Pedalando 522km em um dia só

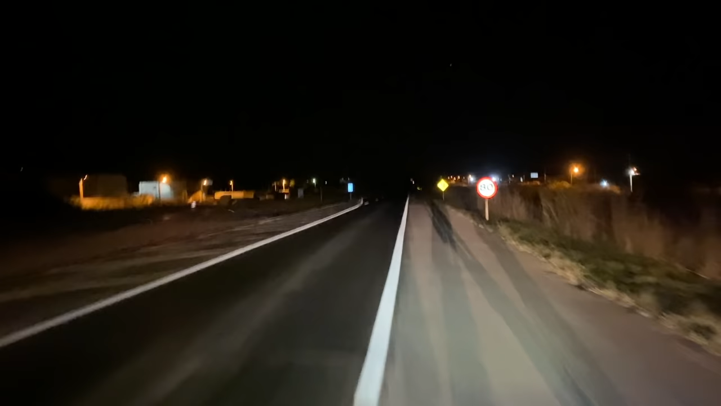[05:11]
Mas aqui não tem mais poste, então escuridão da estrada, mas pelo menos já passaram as cidades. Vamos nessa.